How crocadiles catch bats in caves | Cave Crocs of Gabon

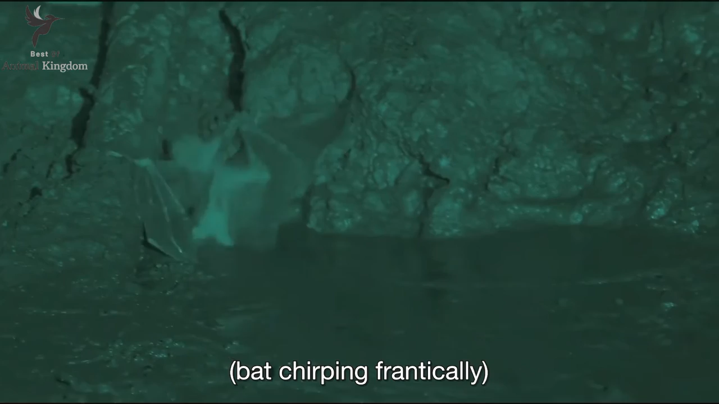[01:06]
Thin wing membranes clog with slimy guano.
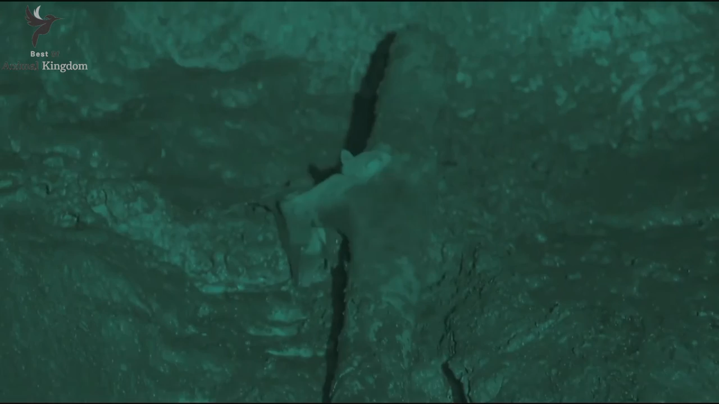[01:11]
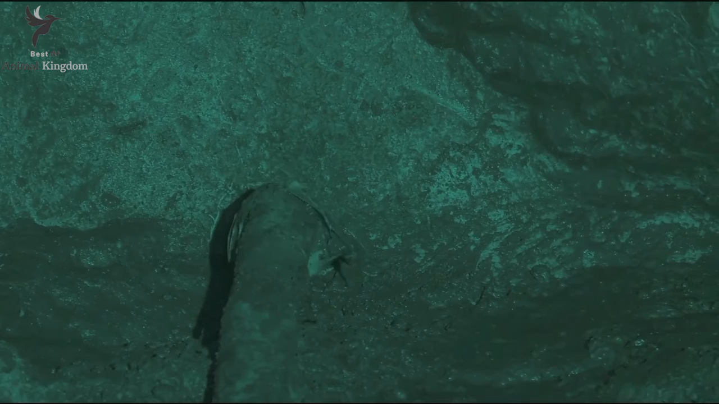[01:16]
A croc waits in the shadows, but it knows Matt's there.